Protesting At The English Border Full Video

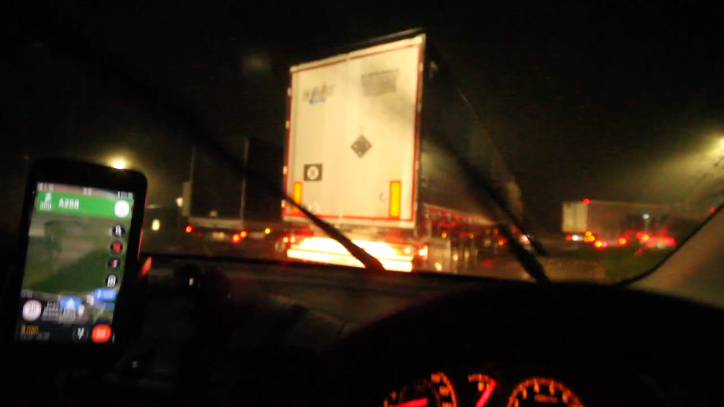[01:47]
Guys, it's not looking good. There's just trucks everywhere. Visibility right now?
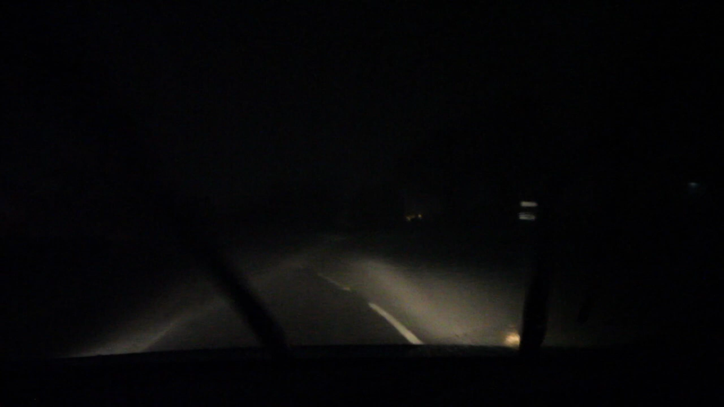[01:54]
Very limited. I can see about as far as my headlights.